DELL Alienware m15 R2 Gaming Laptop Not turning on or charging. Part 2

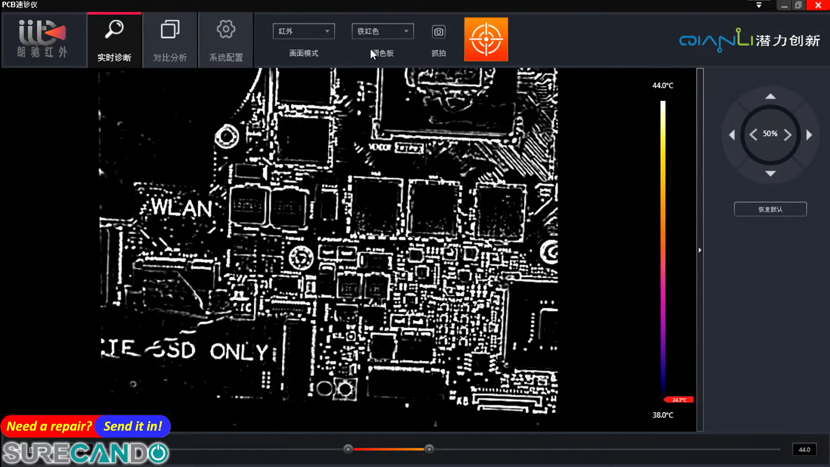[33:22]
On screen: scale top 44.0°C, scale bottom 38.0°C
Alright, so let's put a ground somewhere there. Definitely that's ground. We got 0.9 volts, so I'll do it like this. Okay. Okay, hopefully we can see something.
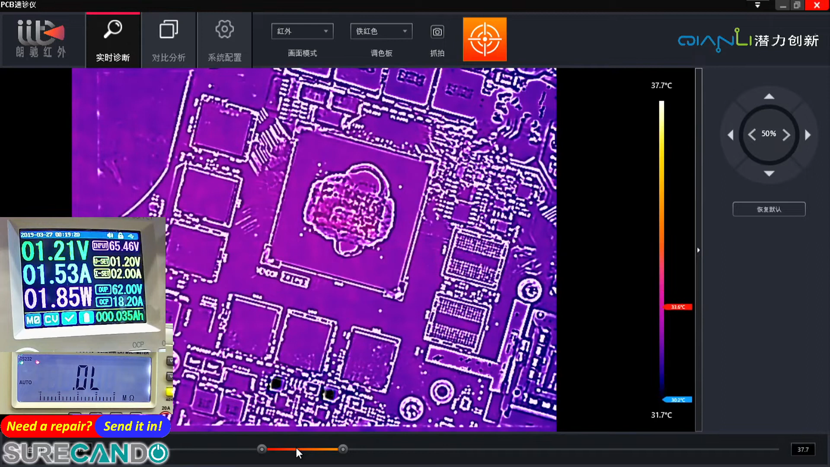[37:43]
On screen: scale top 37.7°C, scale bottom 31.7°C
So it will take more amps, so amp, we can go 2 amps. Yep, definitely. Definitely the CPU, GPU, unfortunately.
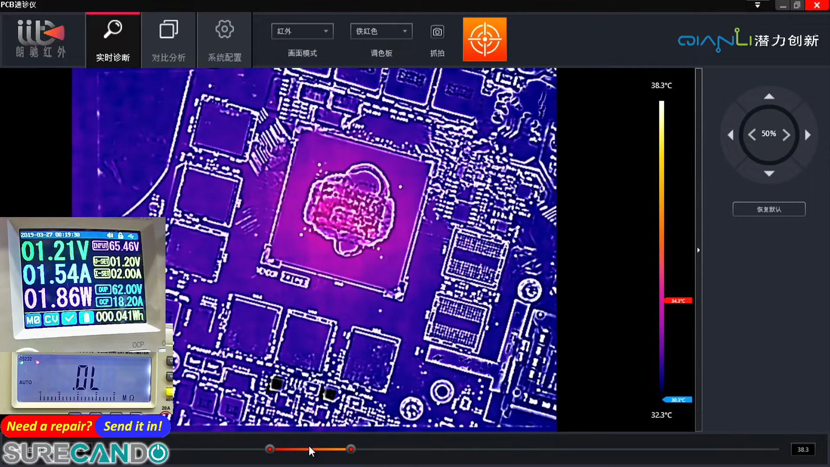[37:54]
On screen: scale top 38.3°C, scale bottom 32.3°C
It's partially shorted.
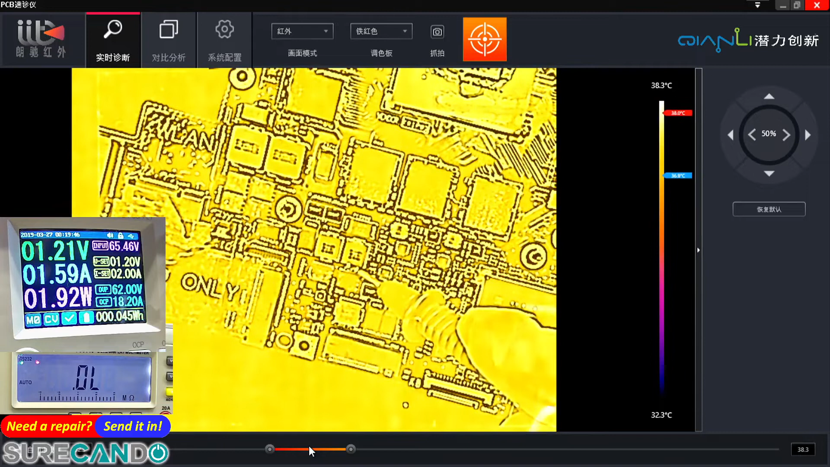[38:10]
On screen: scale top 38.3°C, scale bottom 32.3°C
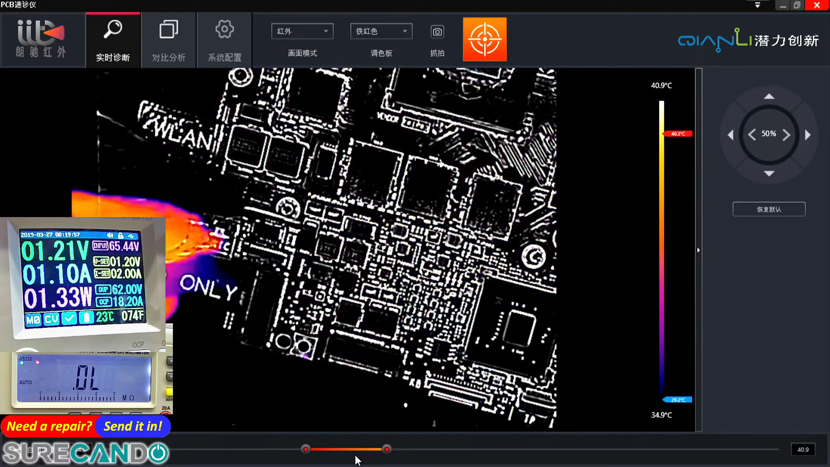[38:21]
On screen: scale top 40.9°C, scale bottom 34.9°C
That will be my hand on the left hand side. Yeah.
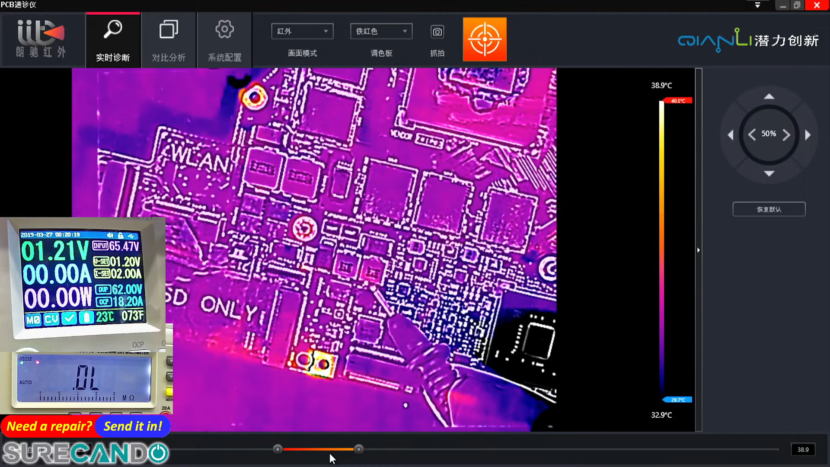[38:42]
On screen: scale bottom 32.9°C
Okay, so let's go back to this diagram quickly. So if you have a look at yeah, 1.35 VS. VGA core phase 2, it's after that side, comes into here, yeah, and then into the